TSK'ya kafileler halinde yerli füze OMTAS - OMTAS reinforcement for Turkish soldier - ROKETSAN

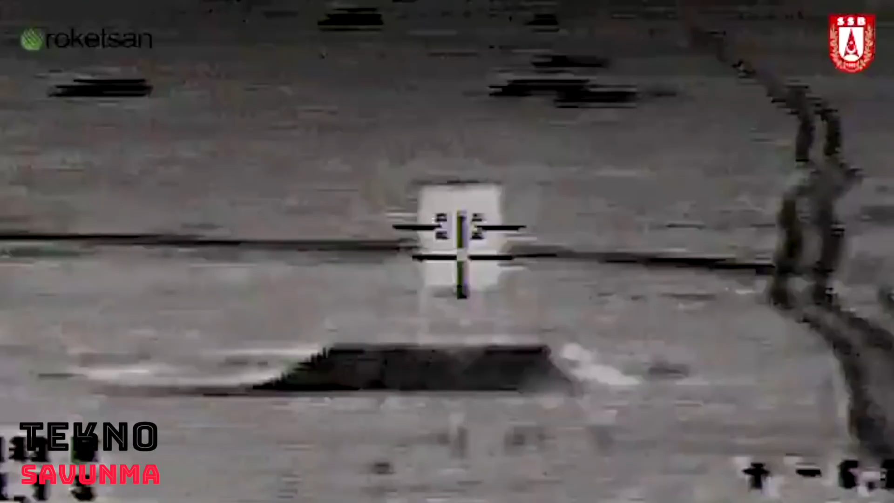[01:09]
Roketsan tarafından geliştirilen OMTAS, kızıl ötesi arayıcı başlıkla karadan karaya zırhlı hedeflere karşı, 4 kilometre menzile kadar kullanılabiliyor.
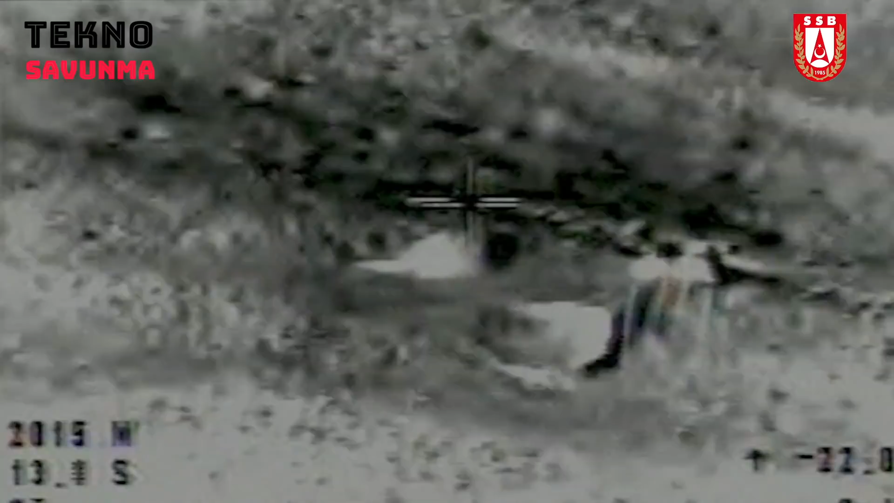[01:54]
OMTAS, 3 ayak platformundan atılabildiği gibi, açık kule veya kapalı kule şekilde entegre edilerek,